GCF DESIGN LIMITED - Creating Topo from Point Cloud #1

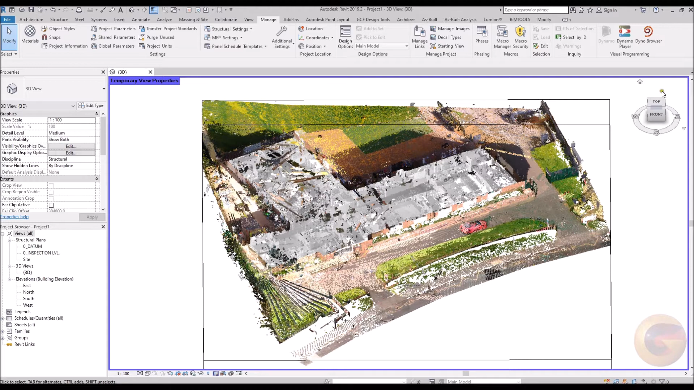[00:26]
Here you shall observe a point cloud survey. Its view has been cropped. This data shall provide the ability to place topography markers relative to the terrain observed.
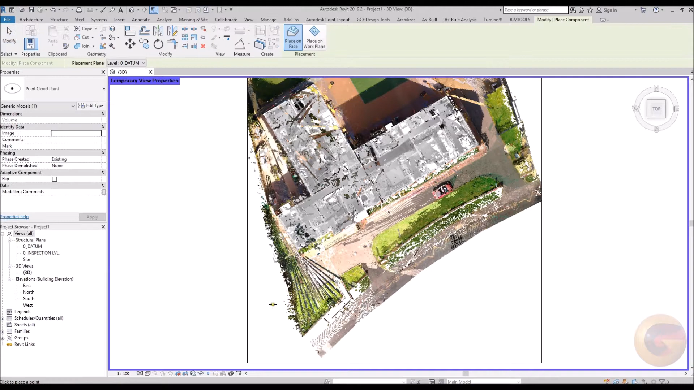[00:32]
Within this short video, you shall observe markers being placed relative to the point cloud data. The markers placed within this video are purely for the demonstration of the principle and workflow. Therefore they have been placed randomly.
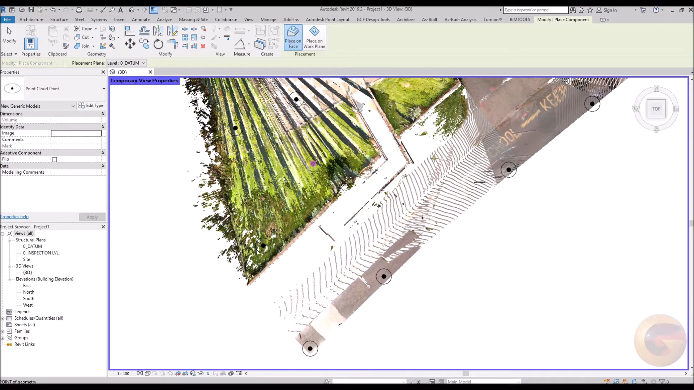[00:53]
Move about the data, placing topography markers where you require them.
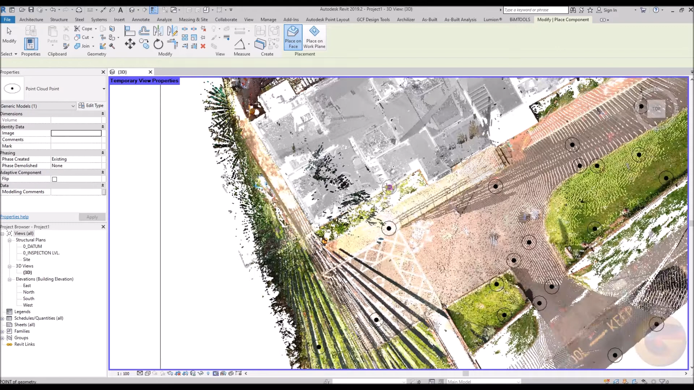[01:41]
Once you have placed the markers, look at your placed markers in elevation within
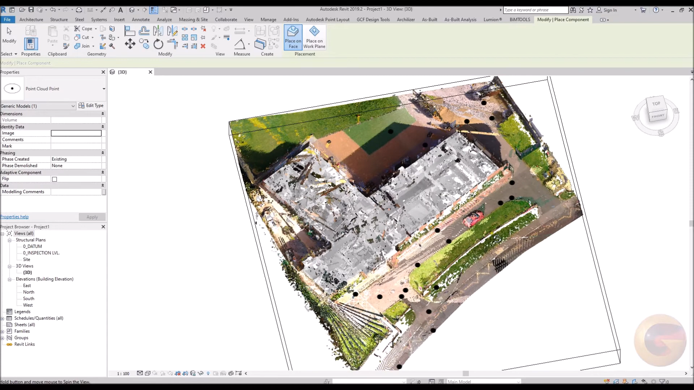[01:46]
3D for example and remove any onerous markers which could return an incorrect topography surface.
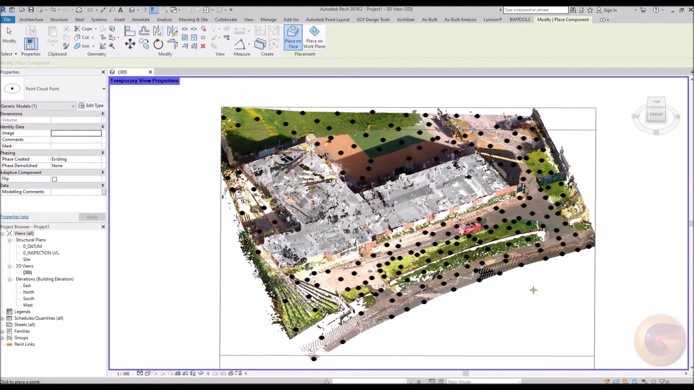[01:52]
Utilizing Dynamo A script can be run.
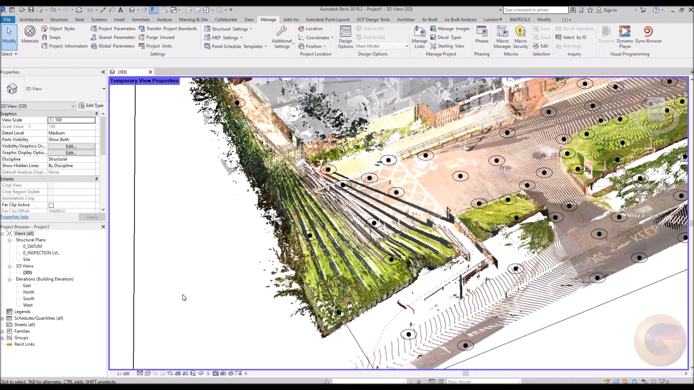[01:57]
The script looks for the topography markers, then generates a toposurface from the markers placed.
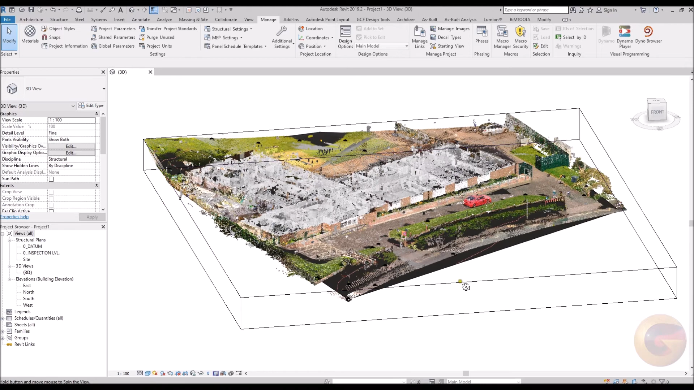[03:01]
The topography created by the topography is created. It can be edited. Points can be repositioned.